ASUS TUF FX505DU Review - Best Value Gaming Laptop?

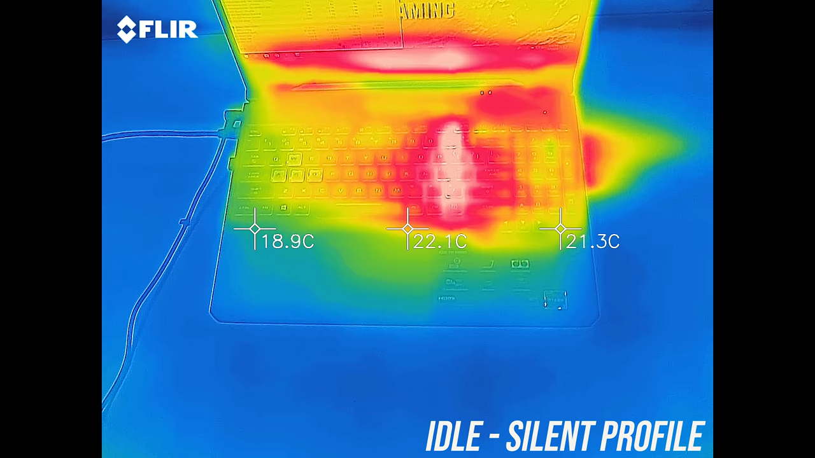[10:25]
As for the external temperatures where you'll actually be putting your hands, at idle it was about average, except for a warmer spot a little right from the center.
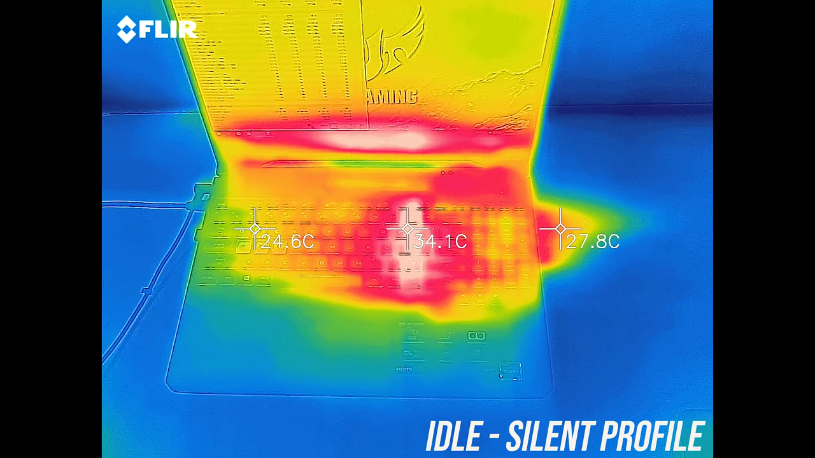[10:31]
While gaming with balanced mode it was still quite cool,
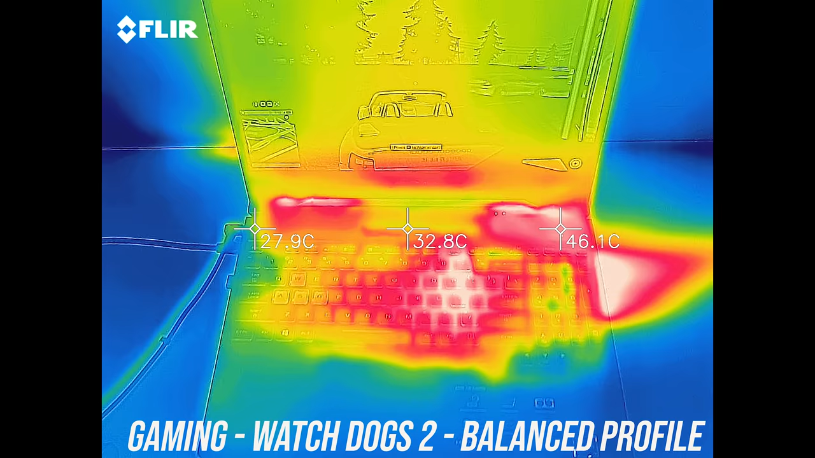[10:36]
however that hot spot was quite warm to the touch, getting to the mid 50s.
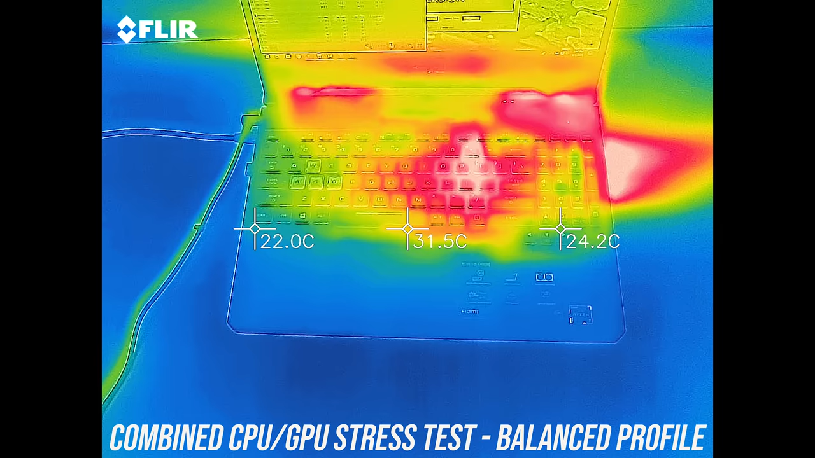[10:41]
With the stress tests going there was a similar result, if it wasn't for that one hot spot this would be quite impressive, but still nice that the WASD keys are cool.